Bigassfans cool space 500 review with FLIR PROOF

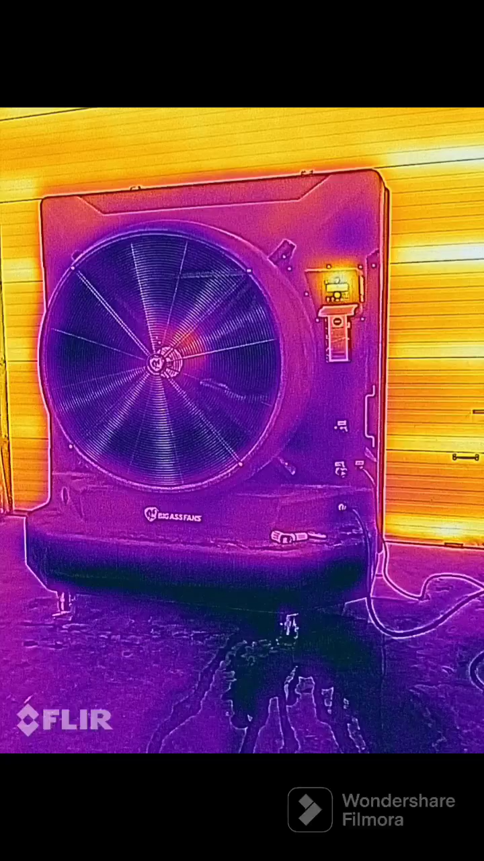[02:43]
okay so before I bring out the actual sensors blue and dark blue are the cold
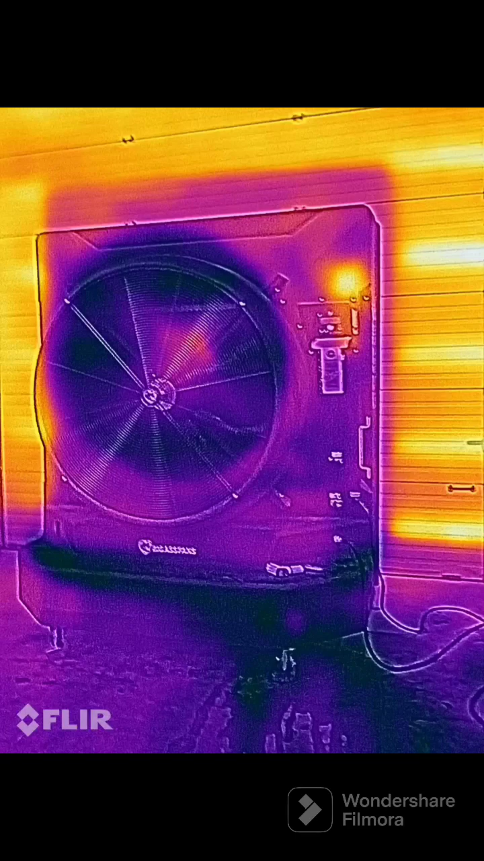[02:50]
spots and red is hot we've found this is a west-facing door
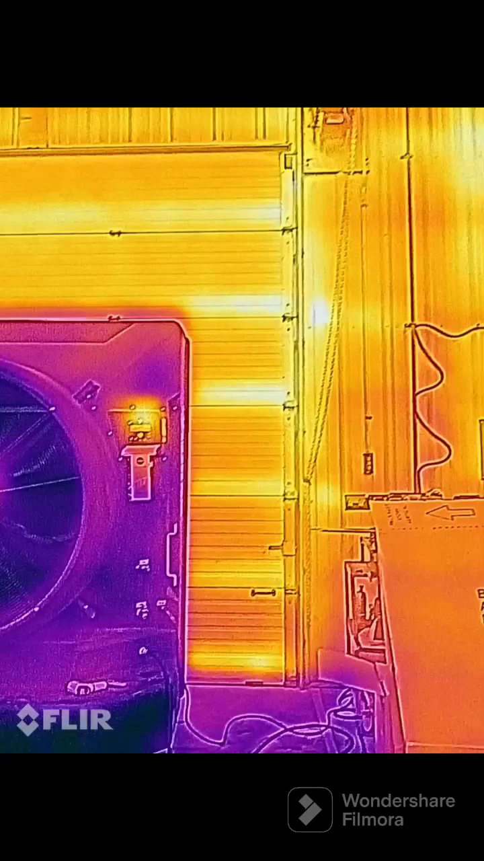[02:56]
we keep all the sunlight doors shut and on the other end of the shop we have
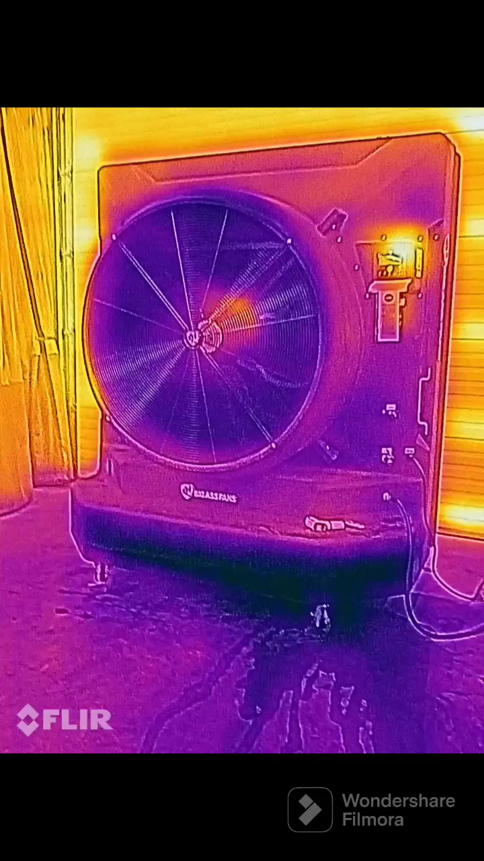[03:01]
our north you know our south door and our north door are open just for cross flow but they are shaded and we'll just give you a little bit of a sensor check here
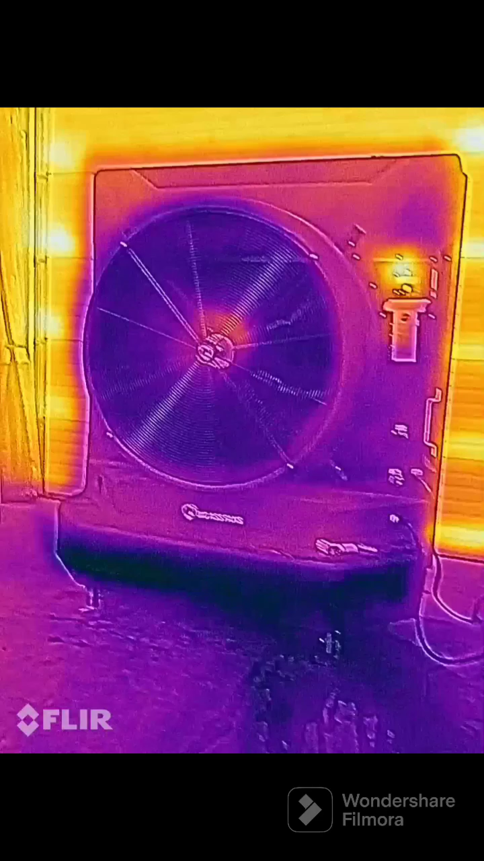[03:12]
okay so you can see there's about a 10 degree difference between just how hot that door is and how cold the air is coming out of the evap cooler and if you
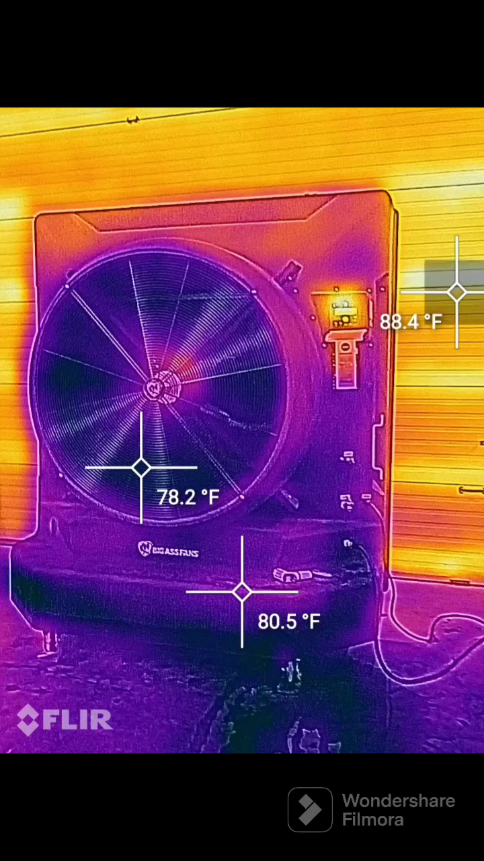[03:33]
check on the water level it's basically a little bit colder than the air coming out but the colder you can have that water we found the colder there is coming out and that only
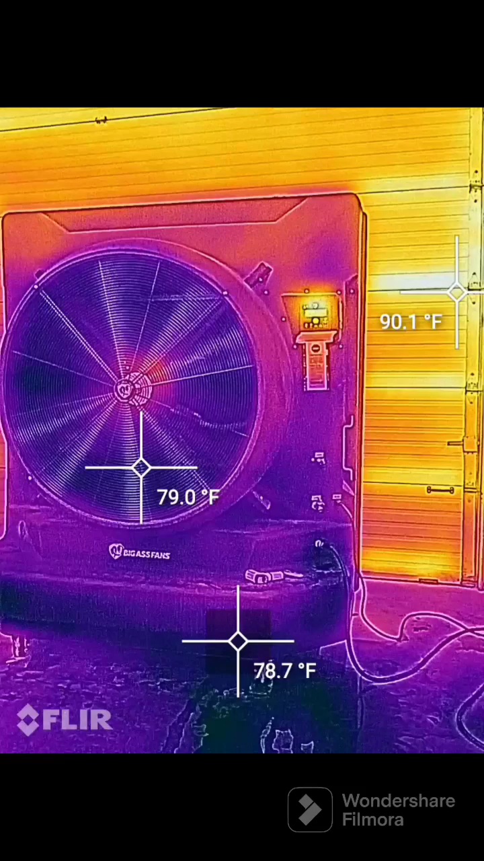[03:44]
makes sense and compared to outside though if we open this door and show you how hot it is outside
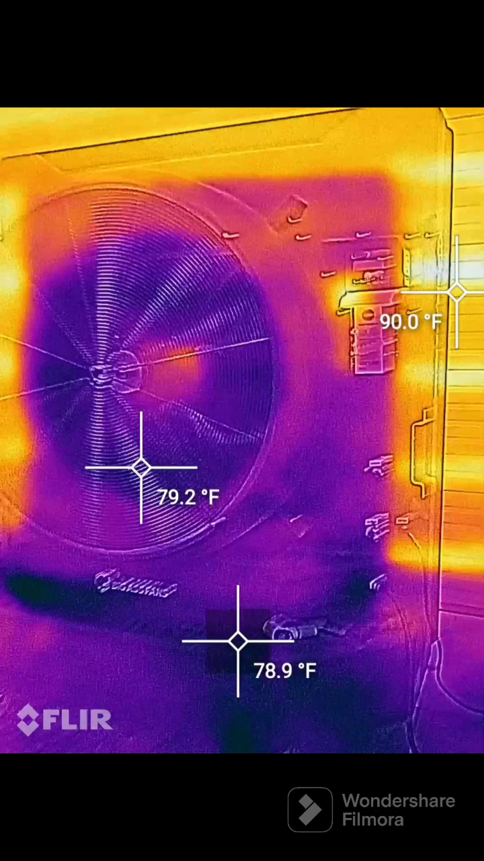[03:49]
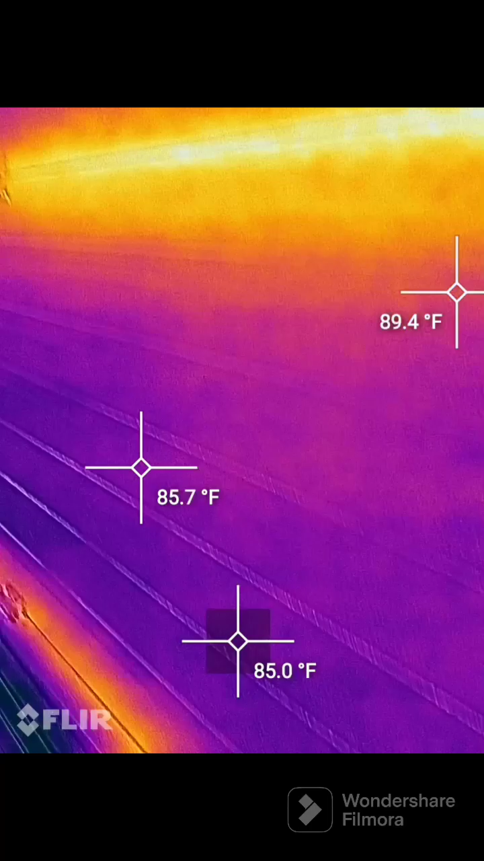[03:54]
it is a very hot start to summer here
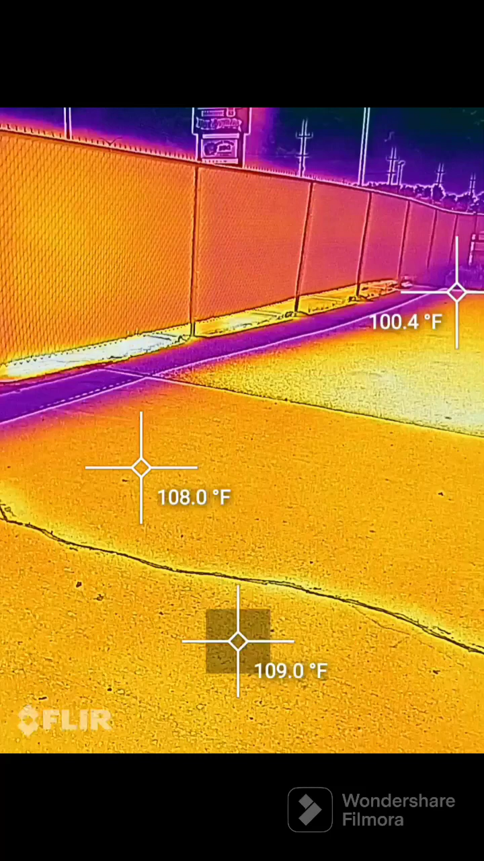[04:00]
that is the current temperature on the pavement very hot normally in the shop it would be 90 degrees for sure and now
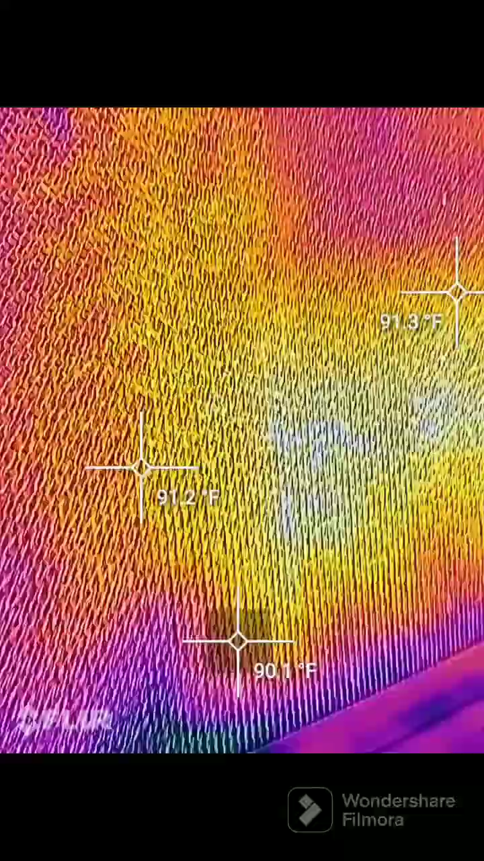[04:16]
here hot and cold spots on the membrane itself
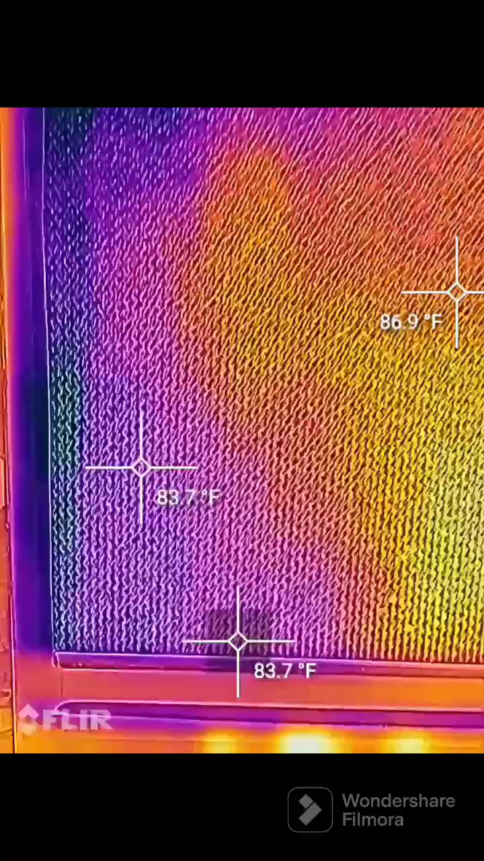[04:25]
so it's 85 on the backside and the air coming out
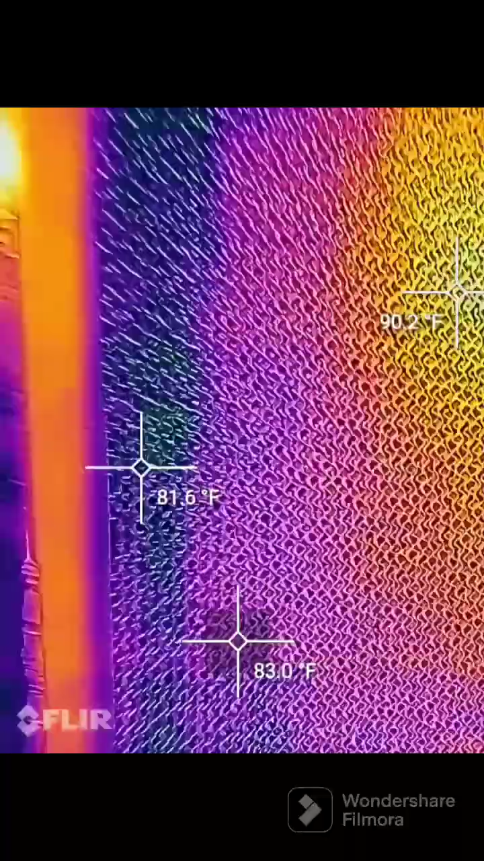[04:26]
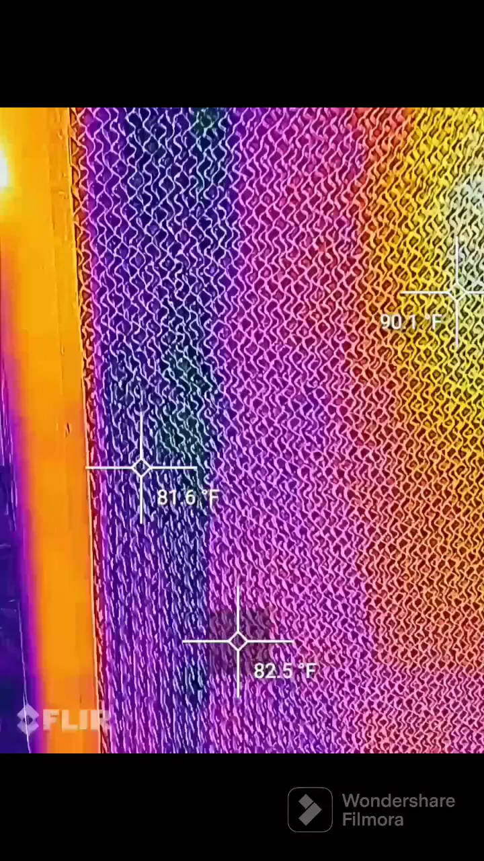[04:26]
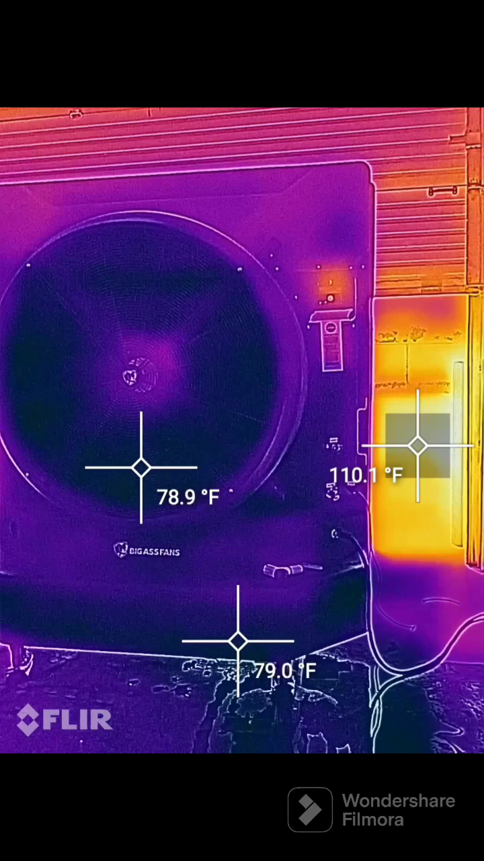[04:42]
and that gives you a good idea of how these things operate so we're happy with how much it's cooling the shop
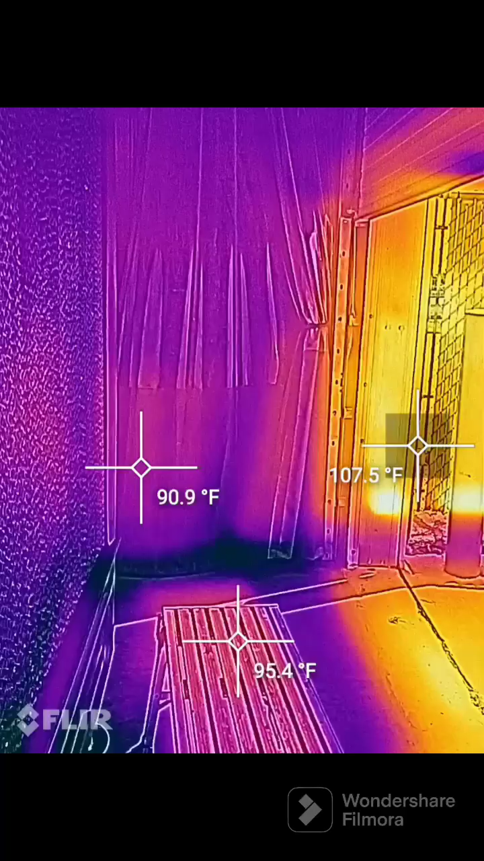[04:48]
our shop is 10,000 square feet and we have two